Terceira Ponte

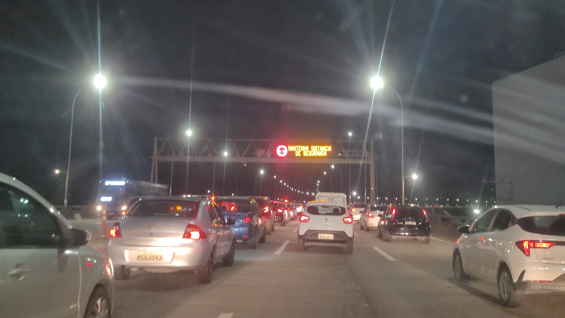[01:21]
Ela está passando por uma retirada das muretas laterais e parece que a terceira ponte vai ter três vias para ir e três vias para voltar Vai ficar uma coisa bem espremida, mas essa é a promessa Bom, se tivesse metrô na cidade de Vitória,
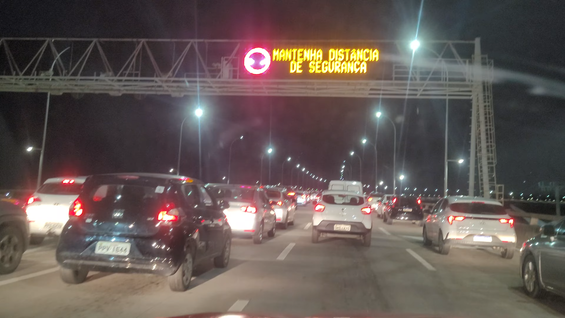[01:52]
na Grande Vitória Eu provavelmente não estaria dentro de um carro agora Eu estaria dentro do metrô, que iria facilitar demais a minha vida Combustível caro, desgaste do carro, peças caras Você leva o carro para as autorizadas e eles criam um descaso E aí está a placa aí dizendo,
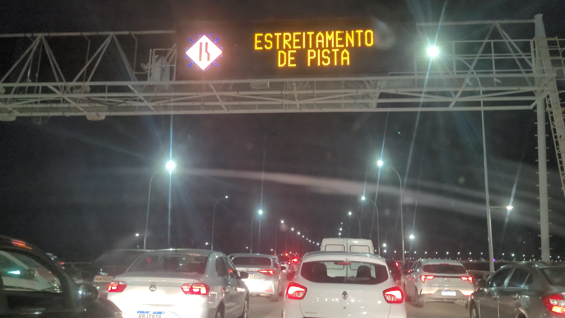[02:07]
estreitamento da pista, atenção obras Estreitamento da pista, mantenha distância de segurança, atenção obras
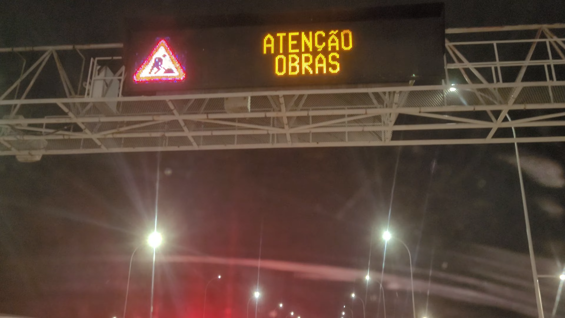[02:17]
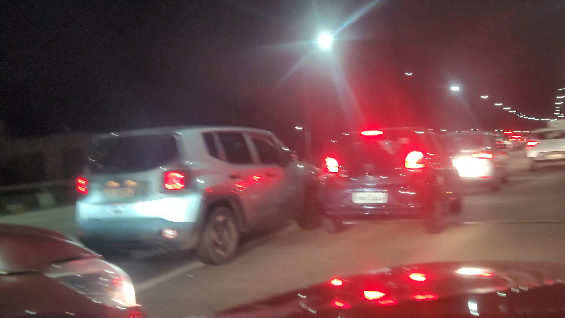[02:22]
São 22h03, atravessando a terceira ponte Esse engarrafamento é só no início Depois segue, mas o estreitamento é lá em quase toda a ponte, toda a via
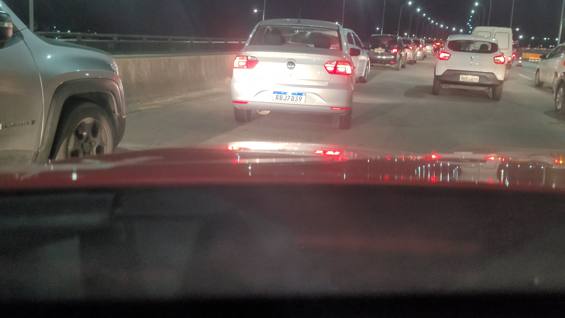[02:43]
E nós já temos um problema aqui, as pessoas não dirigem bem E aí elas querem passar 5km por hora, aumentando mais a dificuldade
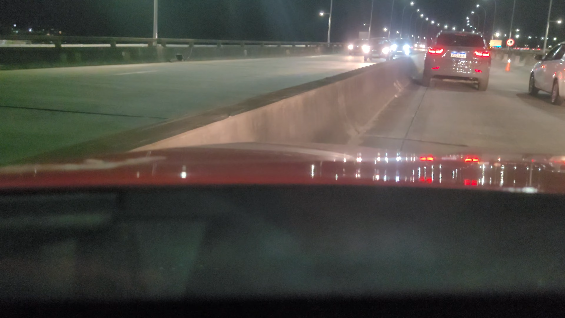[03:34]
São 22h05 Seguiremos Agora segue, mas segue naquela lentidão Eles vão andando a 5 a 10km por hora E não desenvolve Parece que está acontecendo alguma coisa muito grave Isso
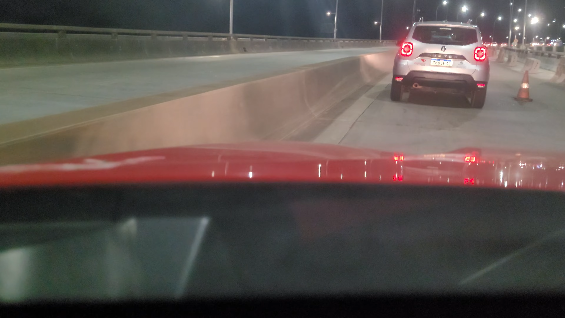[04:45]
O convento da Penha é muito bonito Iluminado Ontem também estava e hoje também Semana toda o convento está muito bonito
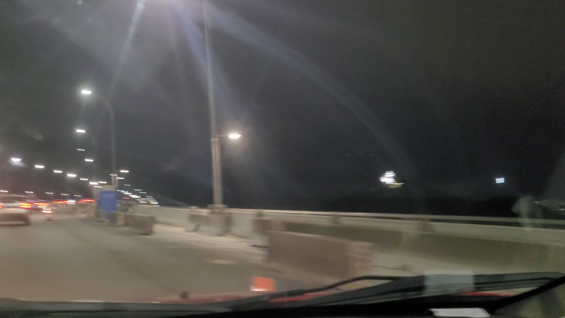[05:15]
Há homens trabalhando na pista Na ponte
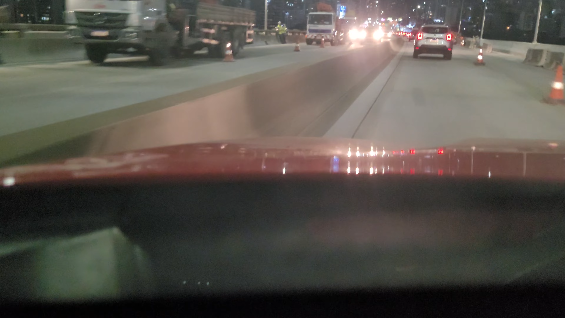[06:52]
É isso Meu nome é Giovanni Braga Compartilha Compartilha os nossos vídeos E se inscreva no canal Aí Os homens todos trabalhando 22h08 Assim Que se faz Agora está fluindo normal Mas mesmo assim Alguns carros Estão abaixo de 50h Aqui Eu estou a 60h Ali da frente Deve estar